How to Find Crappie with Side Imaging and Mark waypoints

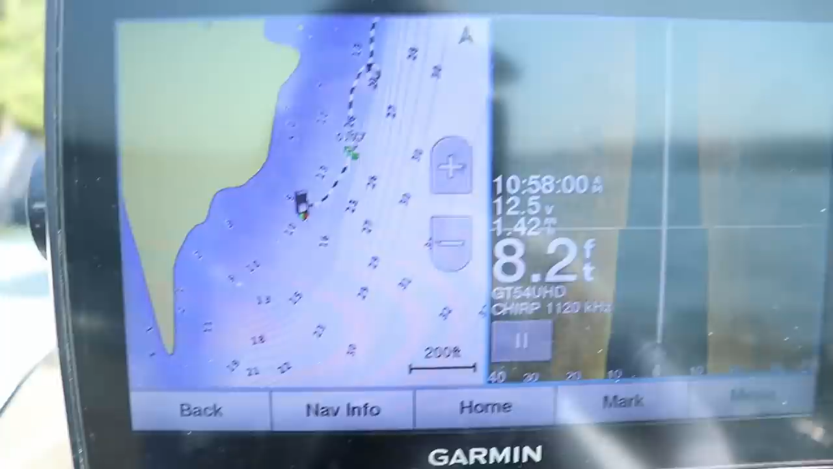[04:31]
On screen: depth 8.2 ft
Um, once I've marked the waypoint, I want to try to go over it with a down imaging screen or a 2d screen and then drop a buoy marker.
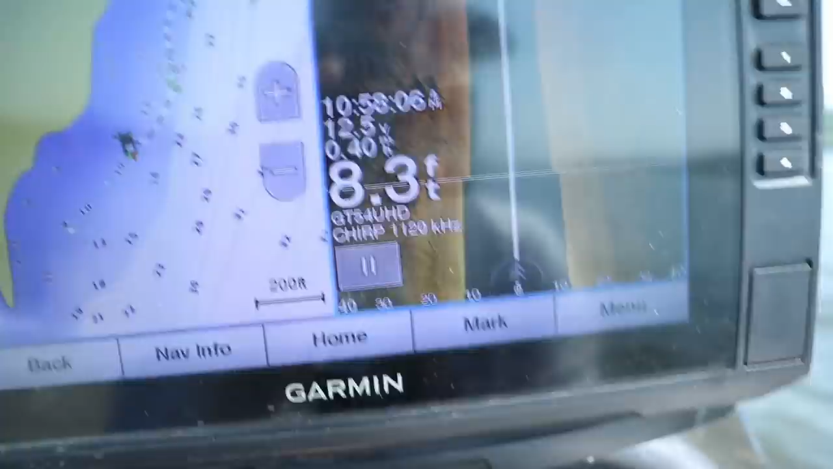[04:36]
On screen: depth 8.3 ft
Um, the 2d and down imaging is going to give you a much more accurate location of where that brush pile,
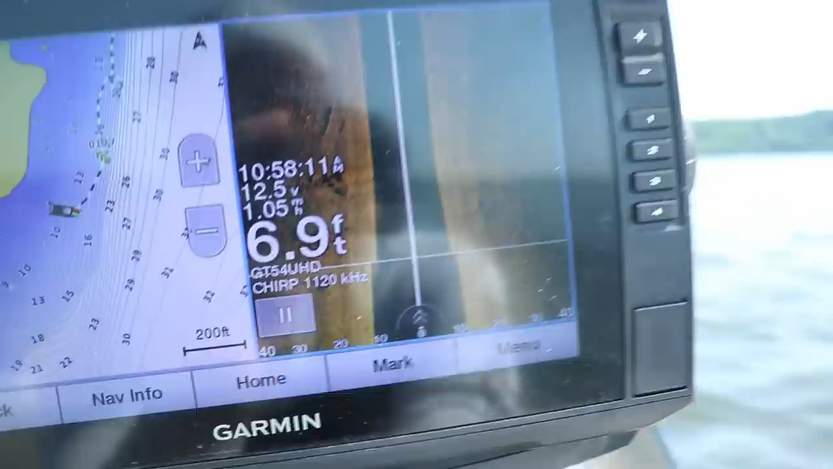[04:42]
On screen: depth 6.9 ft
or in this case, this concrete pillar is, um, where these crop you're holding.
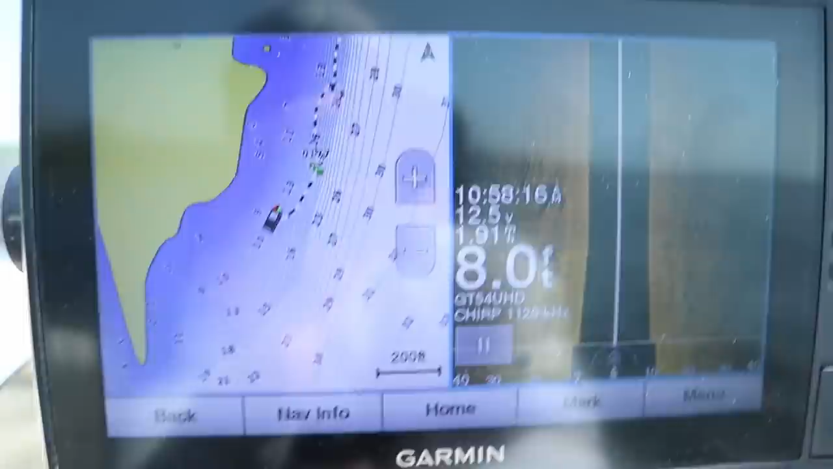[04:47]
On screen: depth 8.0 ft
And then I'm going to zoom in as far as I possibly can and still be able to see my waypoints.
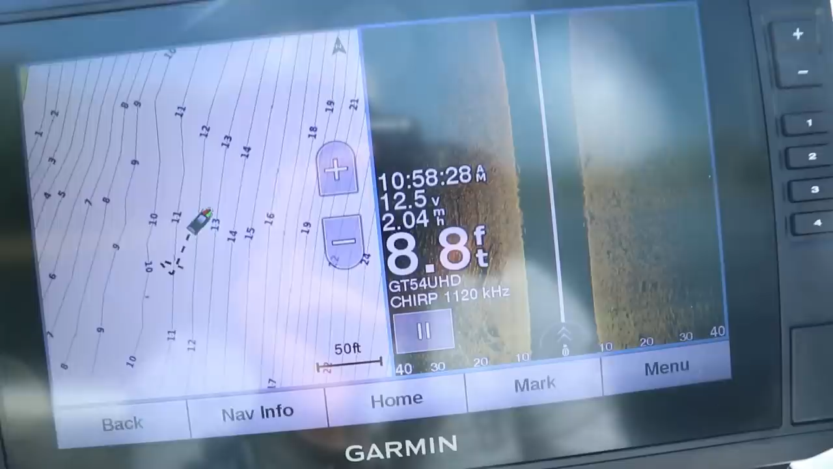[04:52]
On screen: depth 8.8 ft
And that'll give you probably the best chance at going right over the top of your brush pile or your,
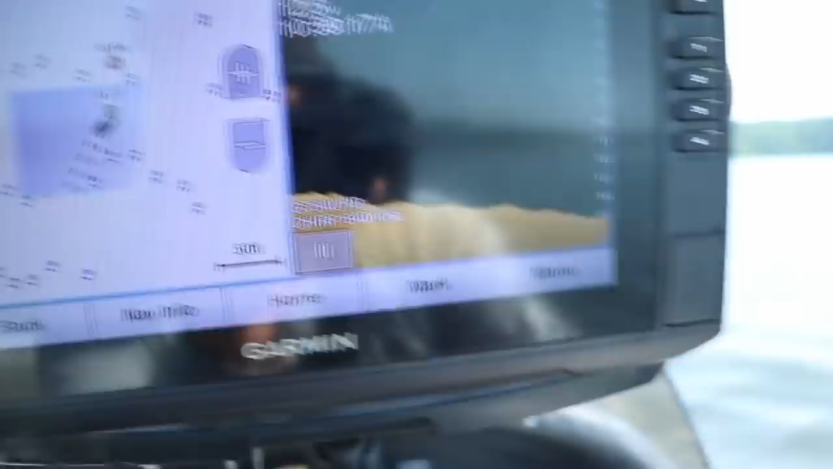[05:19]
We're going to go down imaging on this one and we should be going right over the top of it right here. There it is right there.
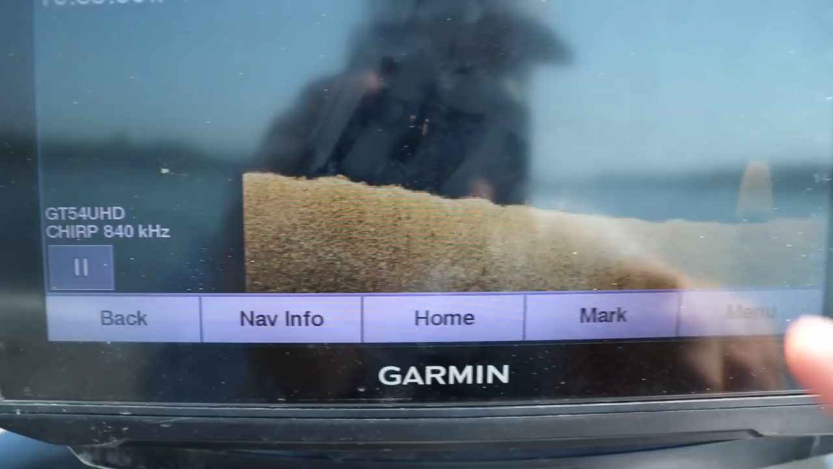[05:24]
So now that I have it, I'm going to throw that buoy marker out right on top of it. You can see there's some fish.
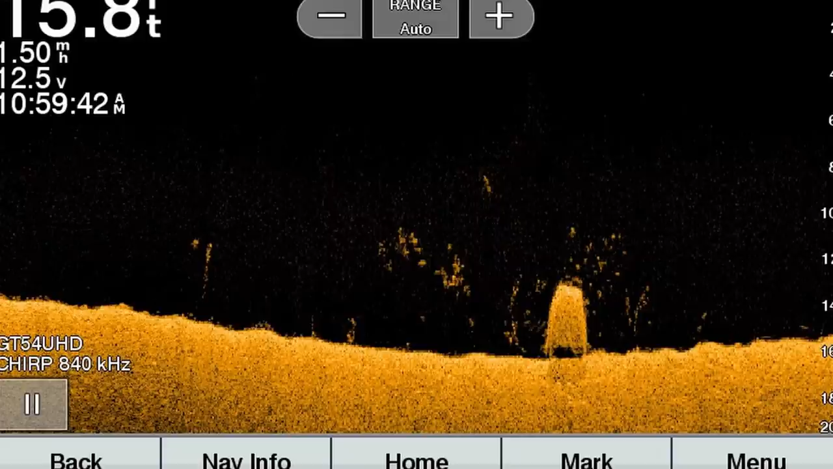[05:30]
They're not very big, but there's some fish right on top of that thing. So, and once we have the buoy marker out, we're going to circle back with the trolling motor and, uh, preferably face upwind into our buoy marker.
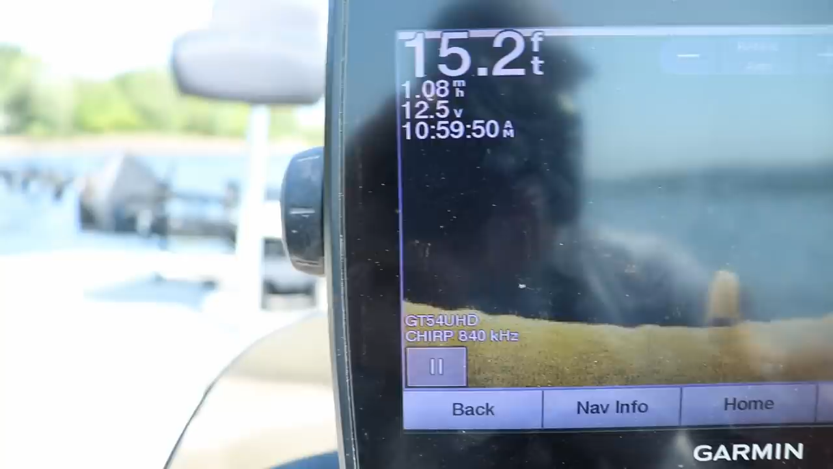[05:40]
On screen: depth 15.2 ft
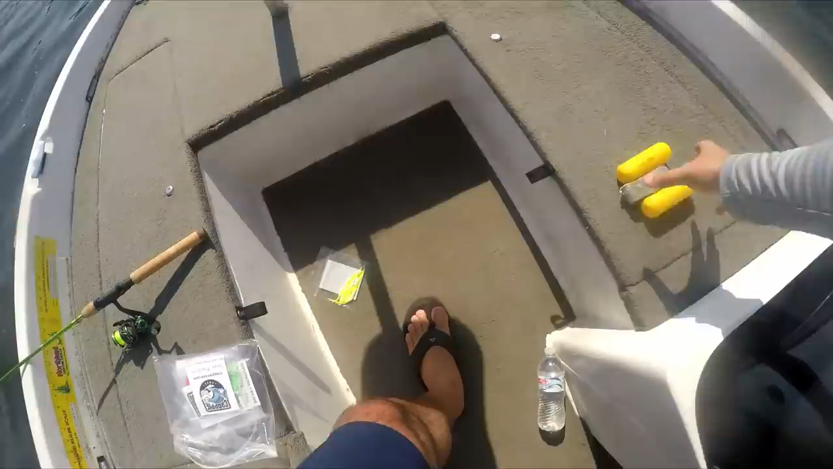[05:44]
All right. Well, show you on the live scope there.
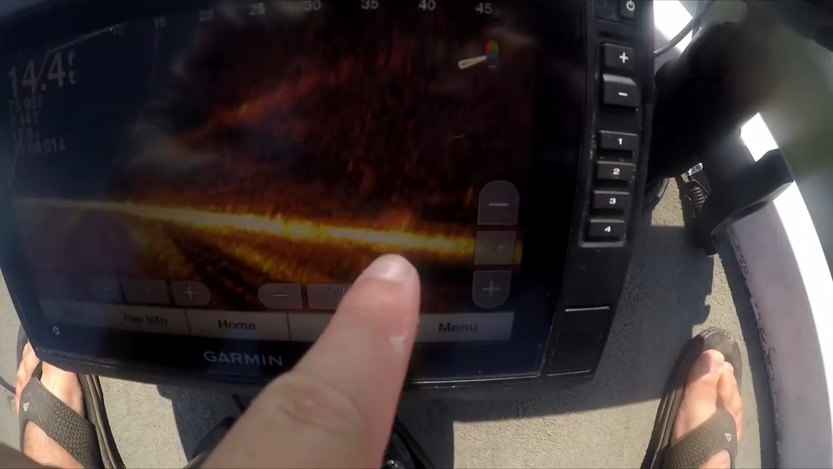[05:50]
There are definitely fish stacked up that zooms back through it. Yeah. There's fish right over the top of that thing.
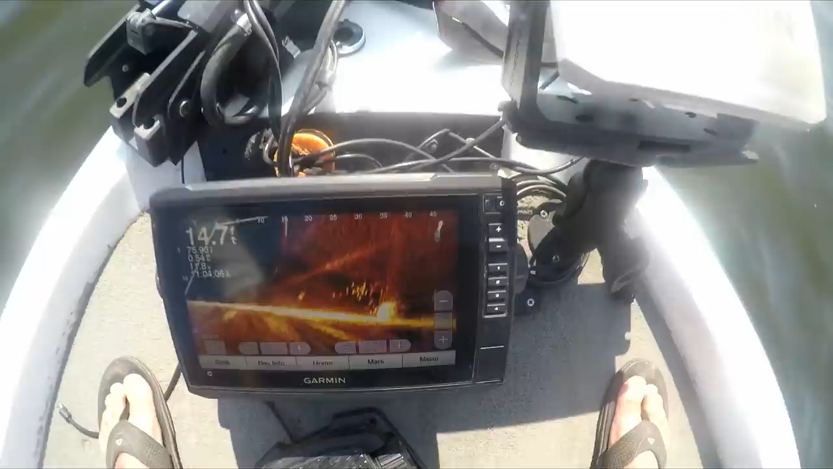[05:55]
Unfortunately, uh, we have some bigger boats today coming through the river and, uh, this is going to get pushed around.